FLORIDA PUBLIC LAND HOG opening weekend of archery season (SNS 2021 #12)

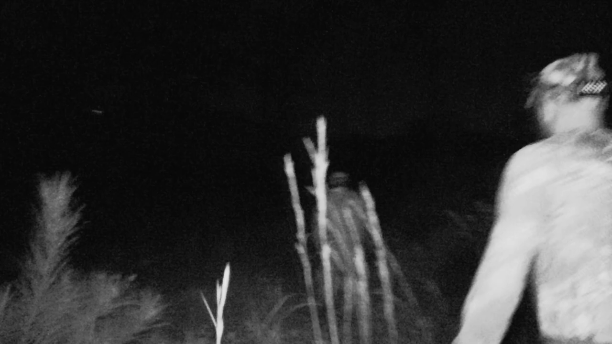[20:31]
Yeah. All right, so I was in that tree right over there in between those two lowest branches,
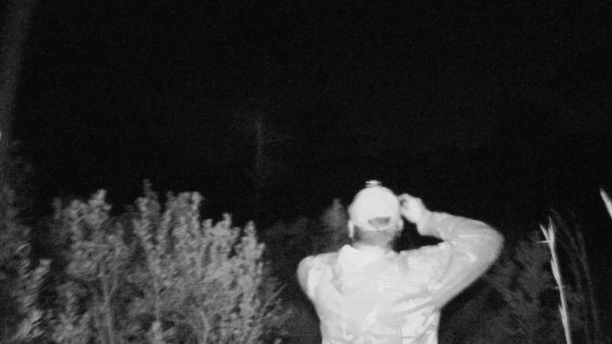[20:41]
and he came in from this like island that's back there that I hunted on the first day, which is where I saw him as well.
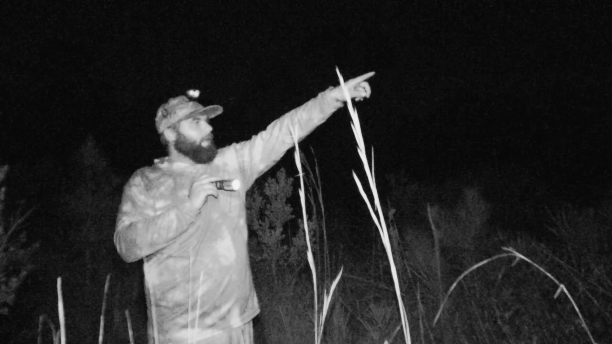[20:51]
And he came across the field here, and then I guess there's like a trail going through here. All I could see was bushes shaking as he came through here. And then I finally saw him like right here.
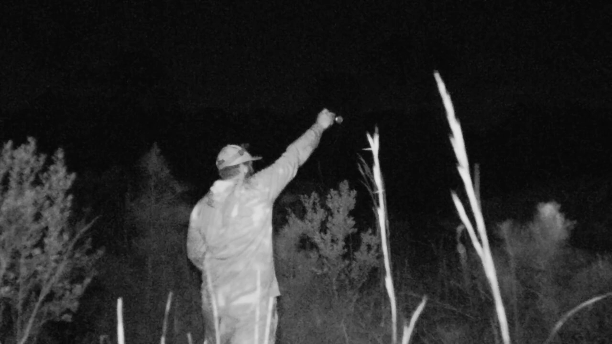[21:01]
And he came to the trail.
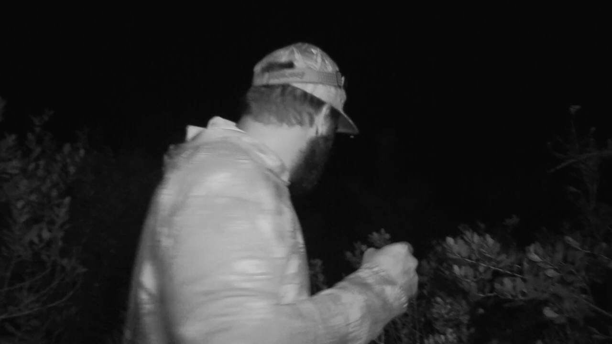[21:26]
It's right over here, where you passed it. Oh.
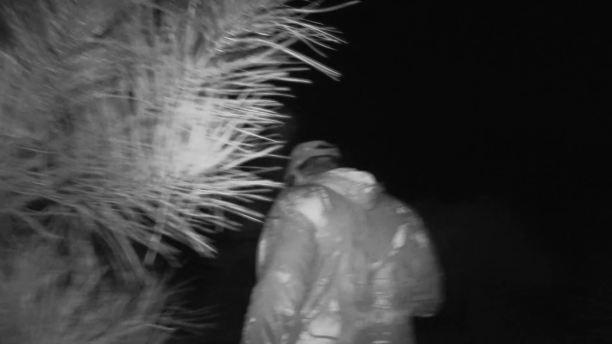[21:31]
Anyway, he came through here, and then he like stopped right here. And he was like, yeah, like he was like gnawing on this tree right here. I could see him through here.
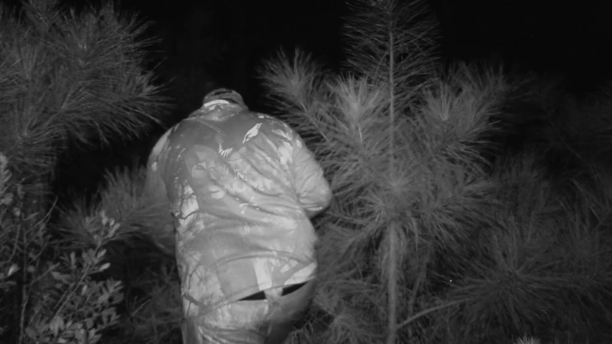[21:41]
And he popped out right here and stuck him right here. Here's my arrow.
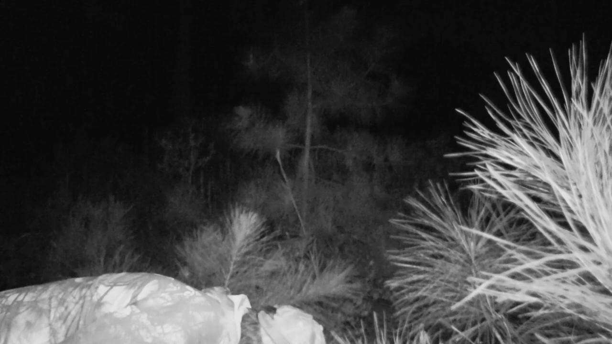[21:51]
So this was the first arrow. You can see it only went in to like there because I hit the spine. Yeah, there's like muscle blood on there.
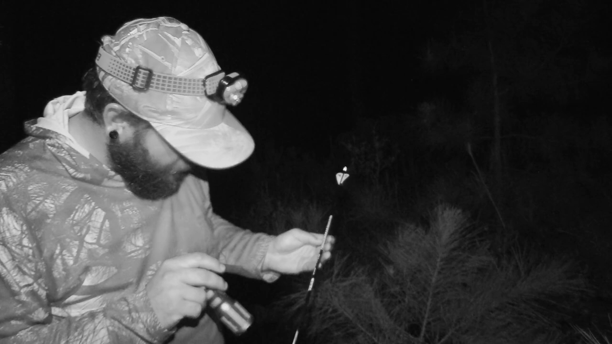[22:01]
And then he like scrambled with his front legs and got in all this thick stuff. I couldn't see him. And then he eventually popped out over there somewhere, and I put a second arrow in him. Let's go check it out. There he is. Oh, God. No, he's not that big. The balls are.
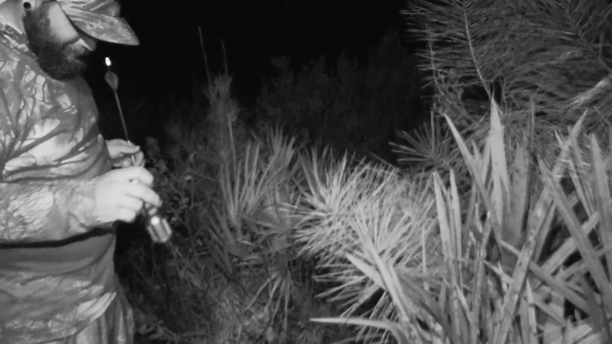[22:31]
You saw the nuts, and you were like, yeah, he's big. So, there he is.
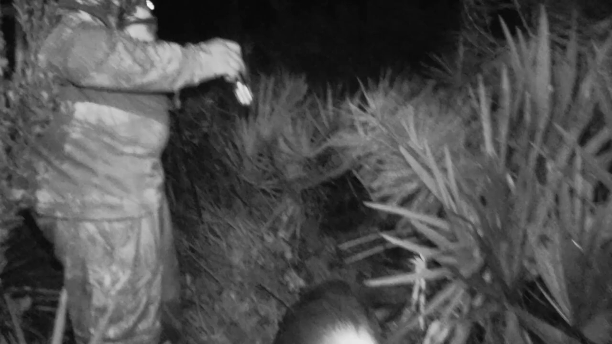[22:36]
That will do. That's not too bad. I'd say he's about 100 pounds. Yeah, maybe 80.
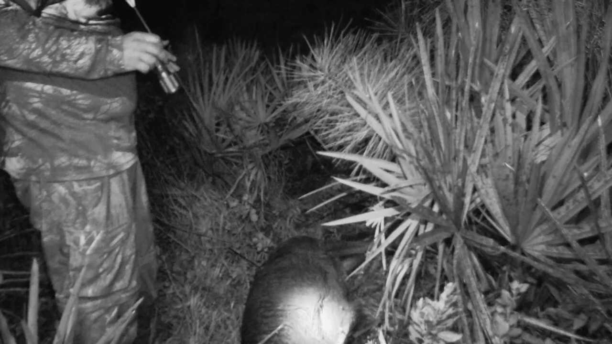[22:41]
That's what I was thinking. So this is the second arrow. This is the back of it. Because he was rolled over, and then I stuck it through. I'm sure my broadhead's in the ground somewhere.